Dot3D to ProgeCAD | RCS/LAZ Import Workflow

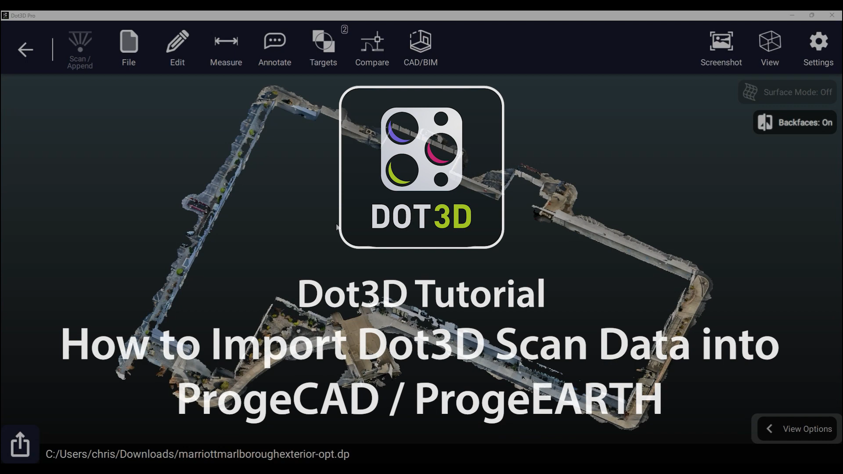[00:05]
How to import .3D point cloud data into ProGCAD or ProGEarth for 2D and 3D CAD drawing over your point cloud.
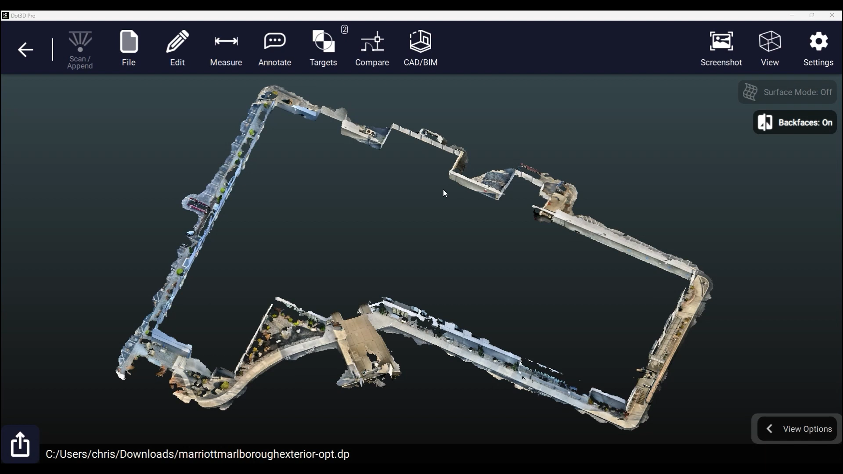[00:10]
First you're going to want to export your point cloud to one of the formats supported by ProGCAD. File, export. Several of these options are directly supported. We do recommend RCS for the fastest import on the CAD side.
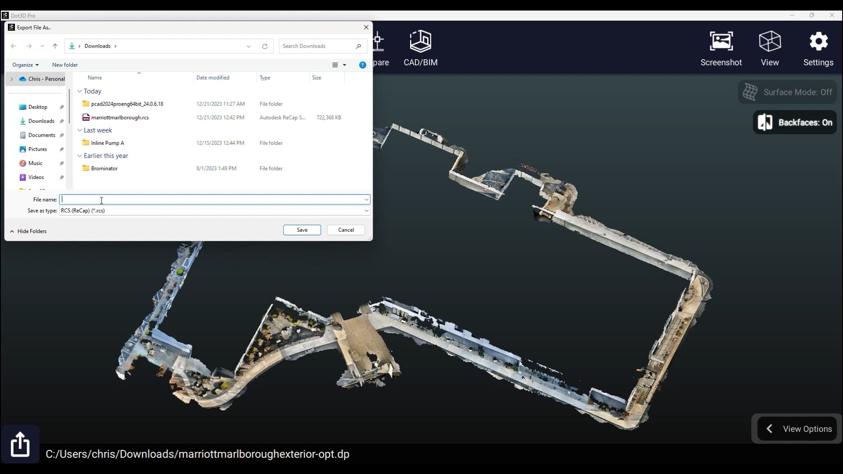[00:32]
You may want to decimate your data especially if it's a large scan.
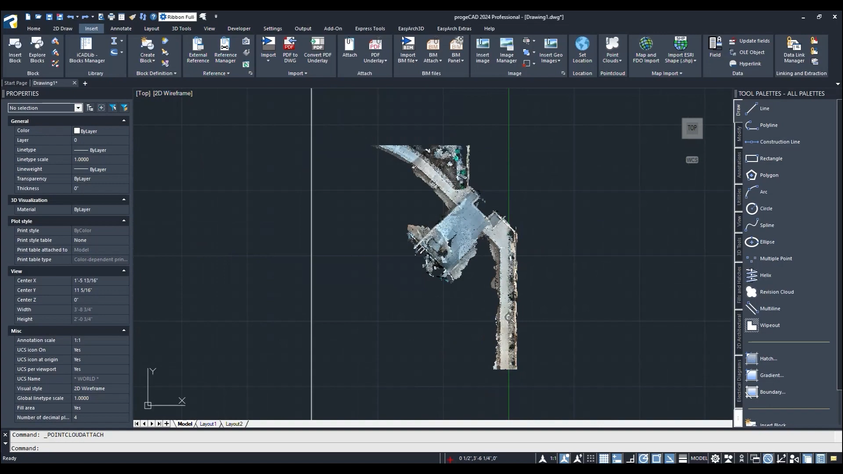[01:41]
with an excellent level of density as you zoom in even with only 10% of the points carrying over.
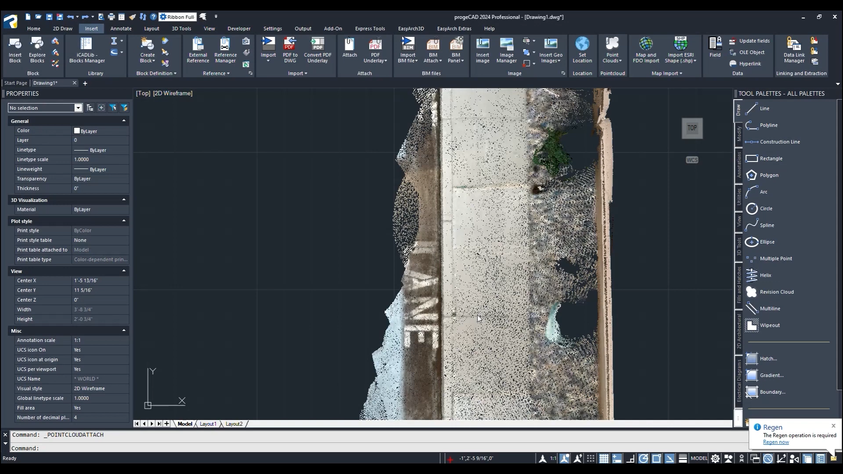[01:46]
Now we can draw directly on top of that using the line tool. We'll just do a very quick example here demonstrating how you can snap and draw
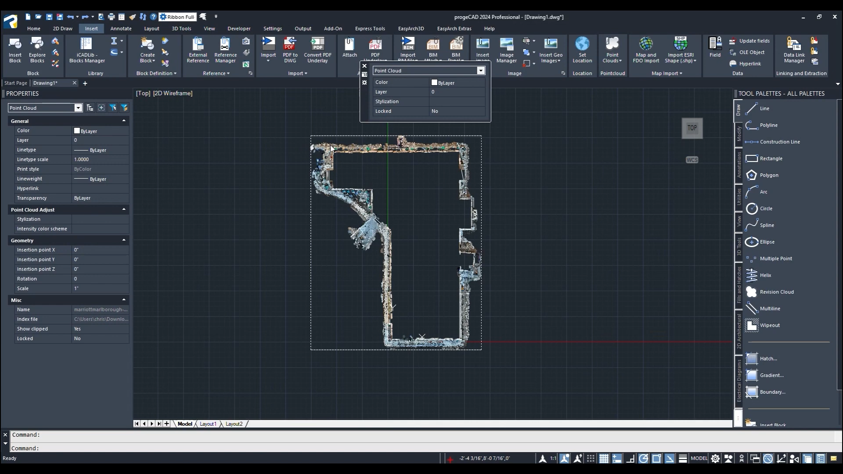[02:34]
and delete you can now see our 2D line drying of the property done in a matter of minutes directly on top of the color point cloud from .3D.